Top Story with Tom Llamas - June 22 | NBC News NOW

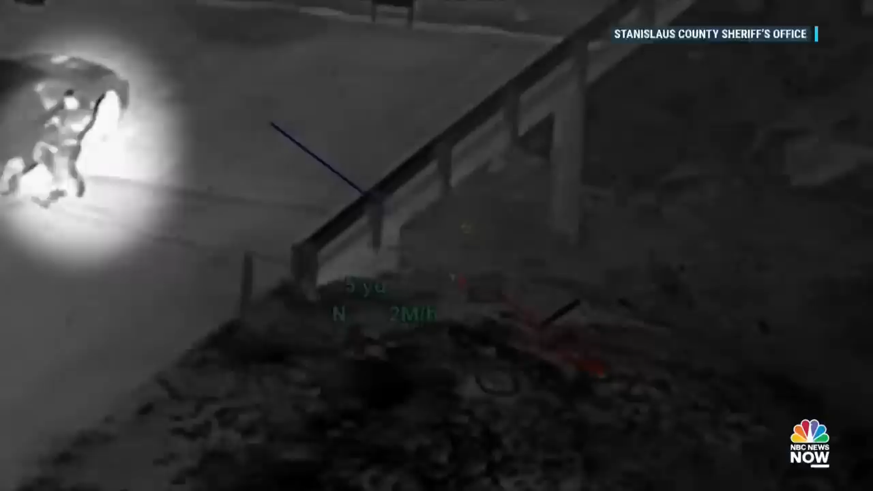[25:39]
Suspect out of the vehicle dragging the victim. Tonight, the dramatic moment, police in California cornered a man accused of kidnapping a mother at gunpoint.
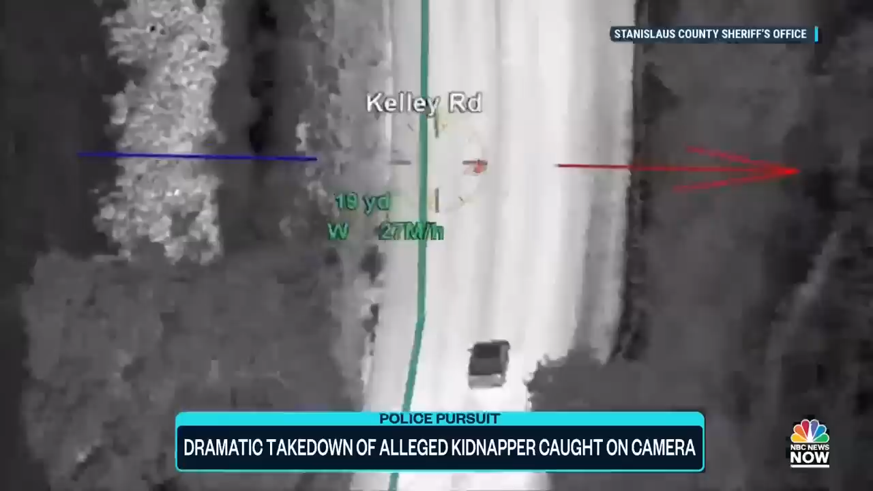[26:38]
Edited portions of the pursuit released by the Stanislaus County Sheriff's Office.
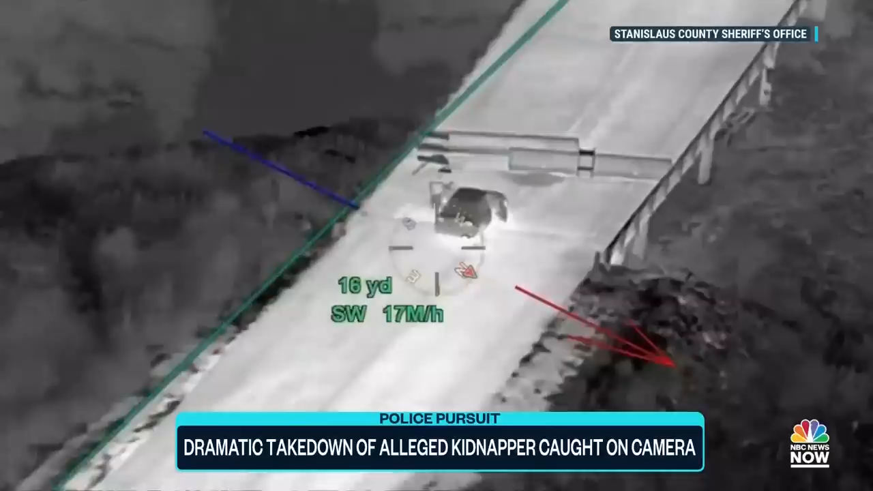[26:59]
Authorities say the car came to a stop when it reached a bridge that was blocked with barricades due to construction. Garcia is seen exiting the car, running to the victim's side when she attempted to get away and placing her between himself and deputies who just arrived.
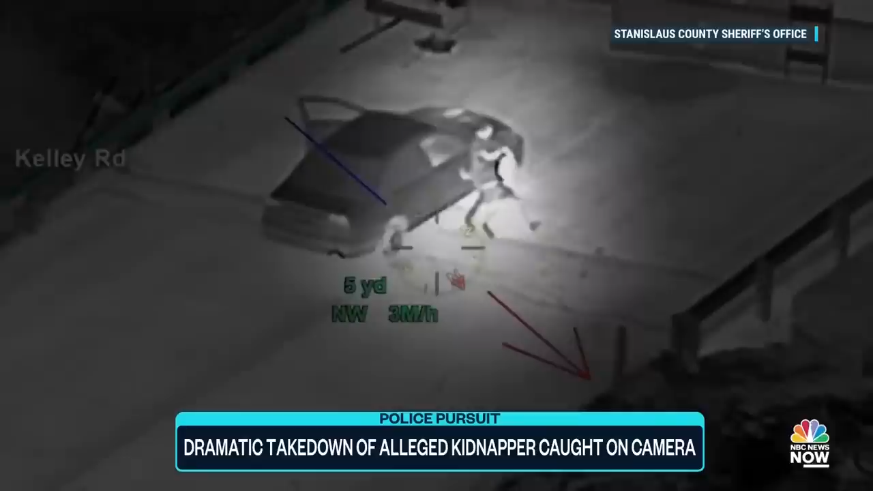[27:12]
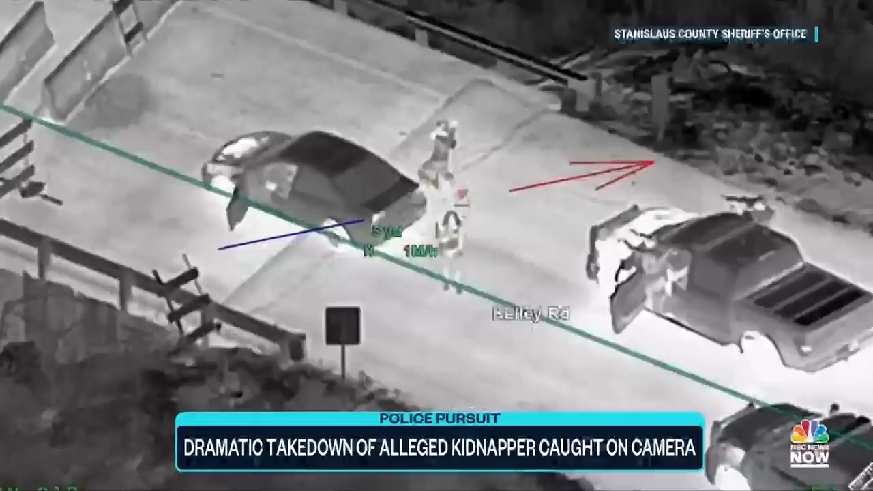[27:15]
Police say they negotiated with Garcia before he released the woman. Are you okay? Are you hurting me?